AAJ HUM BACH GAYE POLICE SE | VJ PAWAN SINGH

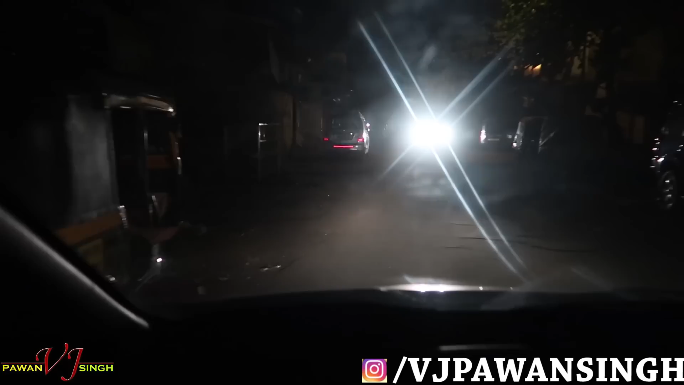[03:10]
तो हमने सोचा कि इनके साथ हम लोग थोड़ा ऑब्जर्वेशन ब्लॉग भी बना लेते हैं, क्योंकि ये जो भाई है हमारे, ये अपनी गाड़ी लेके आए। मैं थोड़ा लाइट चालू कर देता हूँ, लाइट चालू।
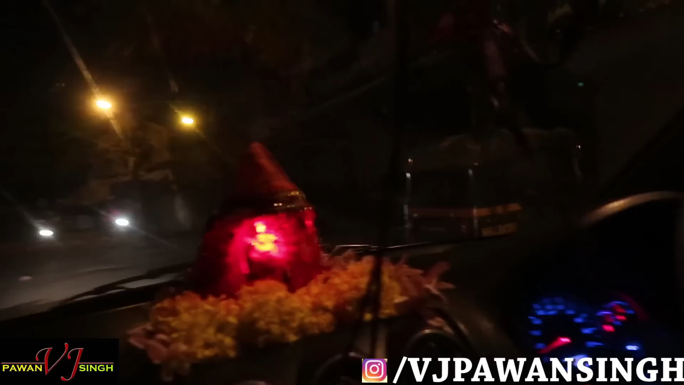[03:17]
देखो ये जो ये भाई कैसा लग रहा है? बस बस एकदम मजा।
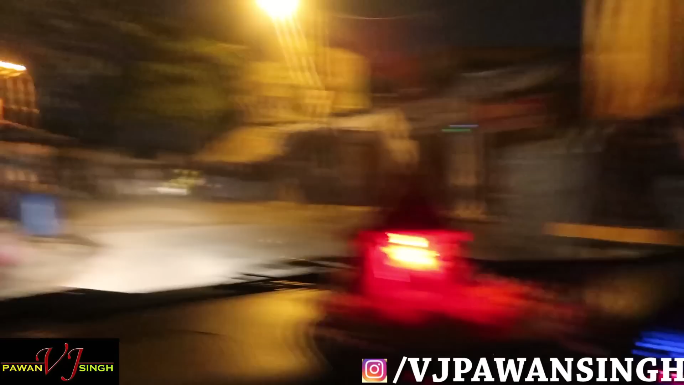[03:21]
अरे बाप रे, अरे ओ माय गॉड, क्या है आदर्श? फुल चेकिंग चल रही है, फुल चेकिंग बाइक वाले लोग का। अरे बाप रे बाप रे, बाइक वाले लोग का पूरा ब्लॉक बस्टर होता है, पूरा बाइक कार सब।
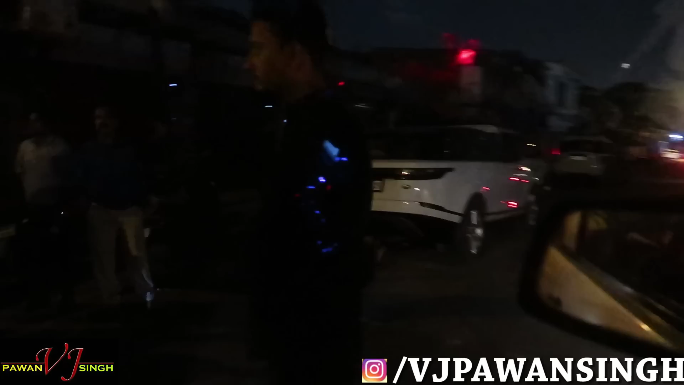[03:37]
ये बड़ी बड़ी गाड़ी खड़ी है भाई। ड्रिंक एंड ड्राइव का कुछ केस रहेगा। अच्छा अच्छा, कुछ है क्या?
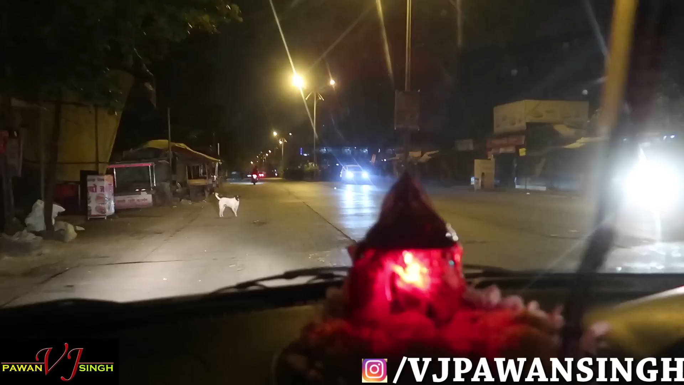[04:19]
हाँ, एक बार टर्न मार लो ना, टर्न मार लो यार। मैं तो सोच रहा हूँ देखो फिर से, ये वाले रोड से भी देखते हैं इतनी पुलिस यार।
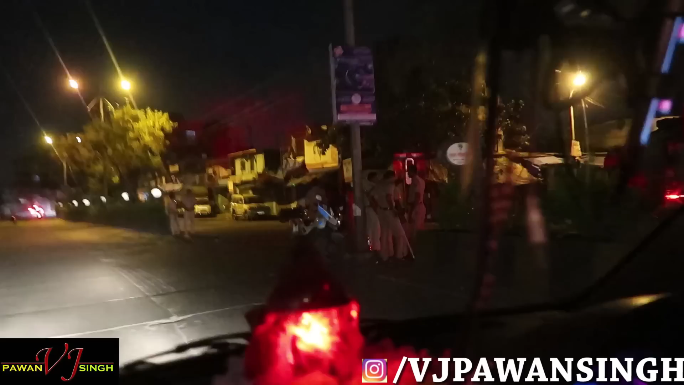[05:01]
पूरा पुलिस का नाकाबंदी लगा है। देखो यहाँ पे देखो, सिर्फ पुलिस आपको नजर आएगी, और आगे भी है क्या? आगे भी सब देखो ना, वो बाइक वाला भी पलट पलट के देख रहा है कि एक्चुअल सीन कैसा है।